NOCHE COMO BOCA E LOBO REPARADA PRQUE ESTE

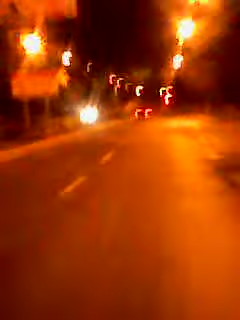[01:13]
aquí en este lado ya tiene luz el elevado antes no tenía luz y ya por lo menos se le ve la luz a los lados el elevado después del parque del este en sentido oeste y este